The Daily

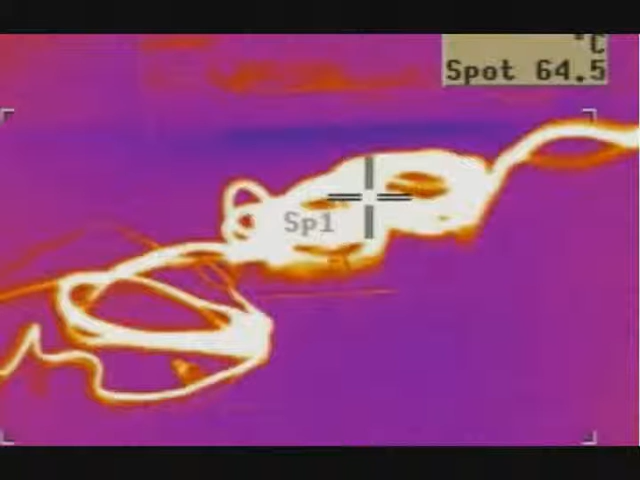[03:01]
On screen: spot 64.5°C
starting with an overloaded extension cord that caught fire. Rochester police have charged the man shot Sunday night by an officer with possession of an illegal weapon.